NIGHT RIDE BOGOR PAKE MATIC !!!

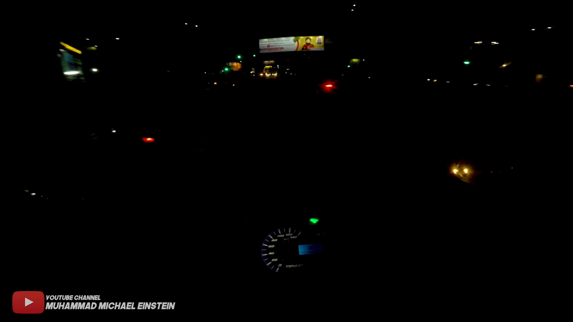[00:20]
Oke, balik lagi di channel gue Muhammad Mekalenstein
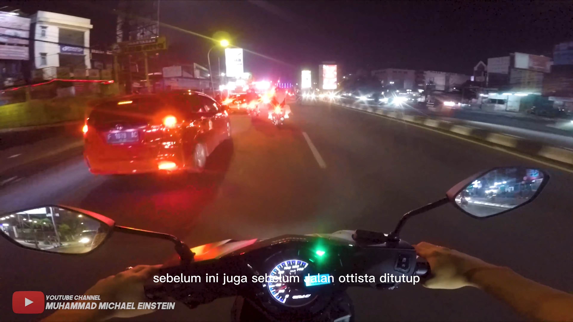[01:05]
Sebelum ini juga Sebelum jalan otista ditutup Kita harus ngelewatin dulu Naik ride
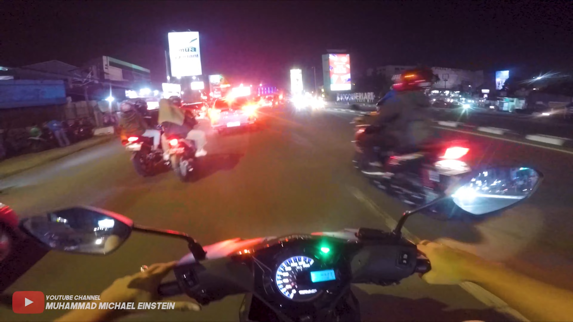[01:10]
Naik ride santuy Ini di lampu merah Lampu merah jambu duwe Jambu duwe
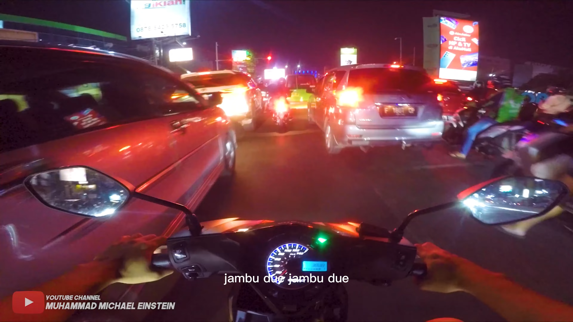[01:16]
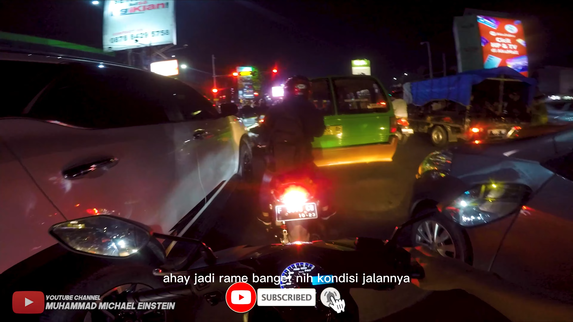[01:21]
Jadi, rame banget nih kondisi jalannya Kita pake motor yang sangat irit Ayo, kita filtering Kemana nih rutanya
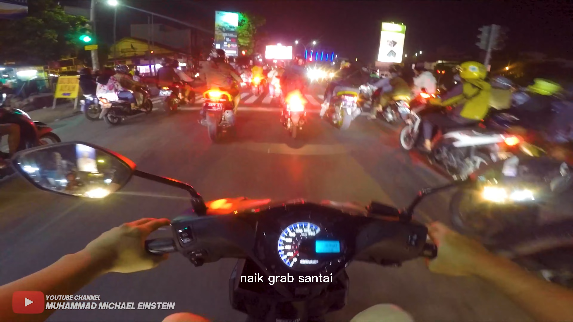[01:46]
Naik ride santai Woy, itu Rame banget jalanan Sekarang tuh masih jam Jam berapa, sak? Masih setengah sembilan ya Jalan masih rame Biasanya jam Sebelas Baru sepi ini Jalan pajajaran Kalau sekarang masih rame
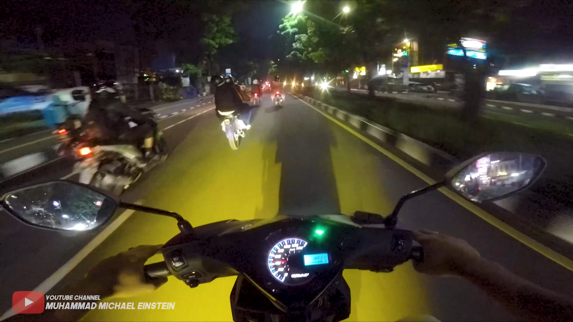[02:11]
Rame banget Nggak bisa ngebut juga Karena motor ini juga pelan Nggak bisa ngebut Kita mah santai aja Menikmati malam Yang cerah Tapi, gue nggak tau nih Daerah Daerah puncak Kayaknya hujan Soalnya Gelap daerah sana Udah itu langitnya merah juga
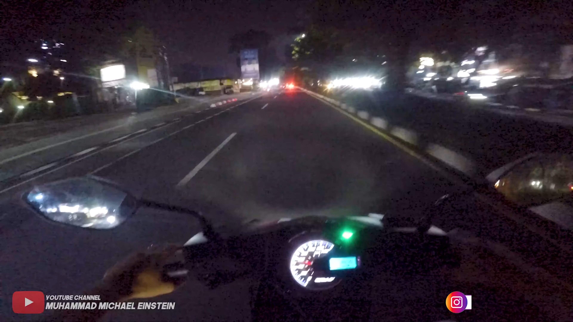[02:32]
Wow, rame apa nih Oh, tempat makan Tuh, rame banget Anjah, jalanan
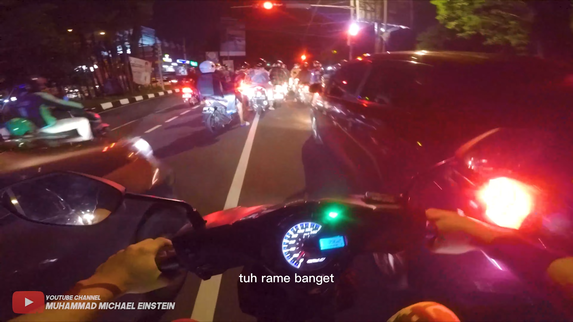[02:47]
Ini lurus aja, sak?
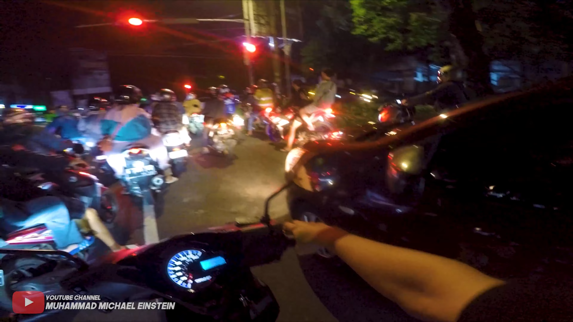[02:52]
Kita ke puncak
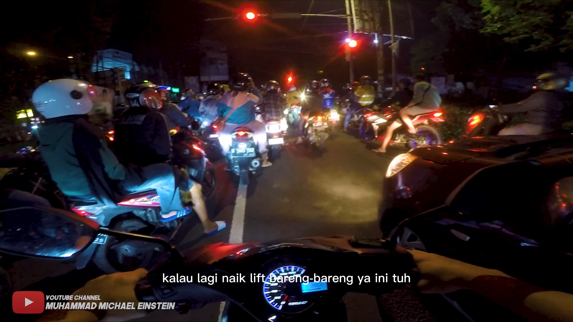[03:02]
Nah, kalau di sini tuh Sebenarnya kalau lagi Nge-night ride bareng-bareng Ini tuh tempat buat Ini track-trackan Jadi, lampu merah tuh Serasa ini Garis start Garis start Buat balapan tuh Wow, balapan Wow, ada yang narik kan
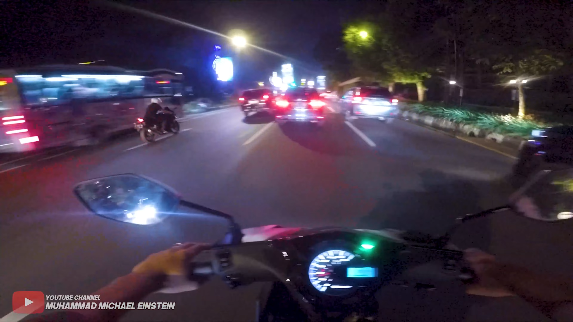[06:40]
Kita belok kanan aja ya Kalau belok Kalau lurus Jauh Ini namanya Tugu Kujang Kalau Orang luar Jawa nih Tuh Mau lihat Tugu Kujang tuh Itu namanya Tugu Kujang
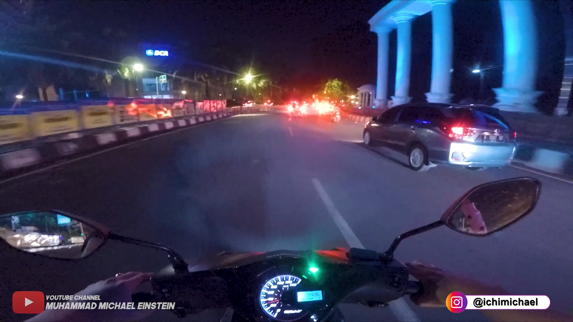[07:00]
Iconnya Bogor Iconnya Kota Bogor Nah nanti ini Gak tau nih kapan ya Ini jalan bakal ditutup nih
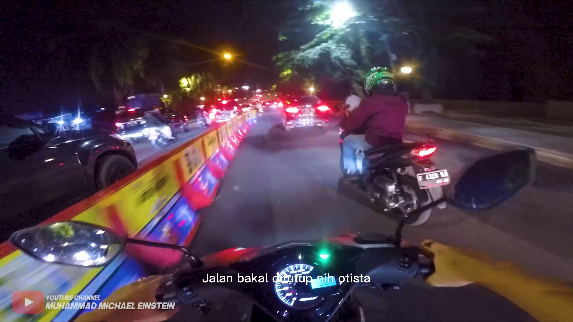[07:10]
Otista Soalnya bakal ada pelebaran jalan Buat Apa ya Meminimalisir kemacetan Soalnya titik disini tuh Macet mulu, boy Karena di bagian jembatan sini nih Jadi Jalannya tuh menyempit Ini tadi kan Empat baris nih Nah Empat baris Udah itu Di jembatan ini Jadi dua baris Tuh Jadi menyempit gitu Jadi ini nih Bikin kemacetan Jembatan Otista
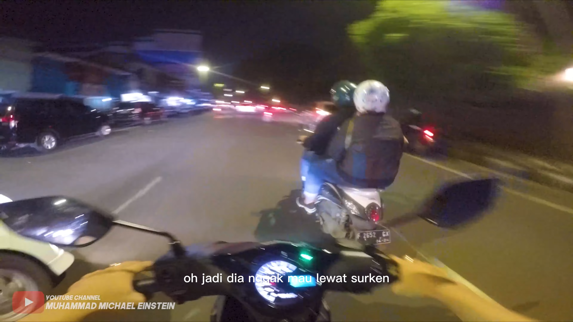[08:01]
Jadi dia gak mau lewat Surkan
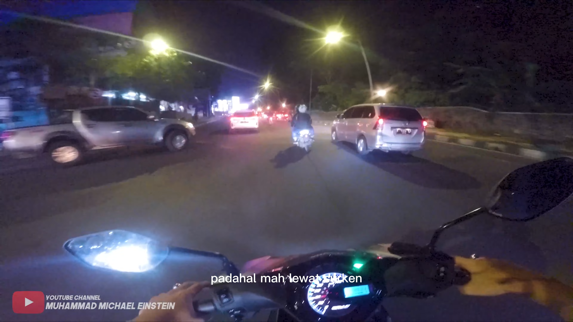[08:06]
Padahal mah lewat Surkan Keren Lewat Surkan ya Nanti pulangnya kebawah Apa-apa Tuh Ngayatin Surkan tuh Ini Surkan Ini namanya Surkan boy Naik ratenya Lewat Surkan Ini motor gak bisa kesitu ya Buntu
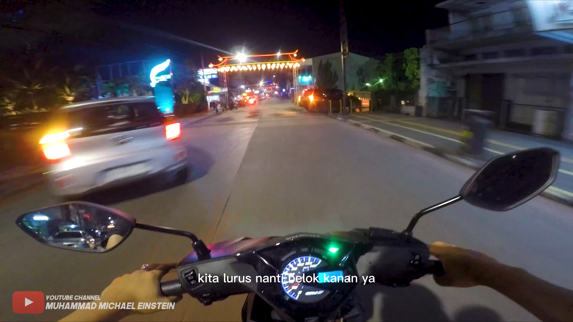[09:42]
Kita lurus nanti belok kanan ya Nanti bakal keluar-keluar di ini Bondongan Naik rate santai aja Soalnya dingin Woy Kalo ngebut-ngebut Wangi ya Wangi apa ya Wangi dupa ya Soalnya disini Banyaknya orang ini ya Chinas Biasanya suka masang dupa
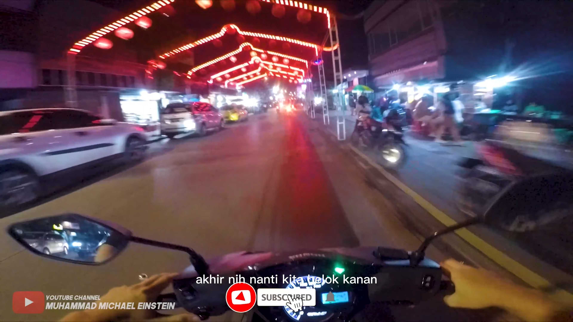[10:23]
Nah ini Titik akhir nih Nanti kita belok kanan Soalnya kalo ke sono Bukan Surken lagi Namanya Dua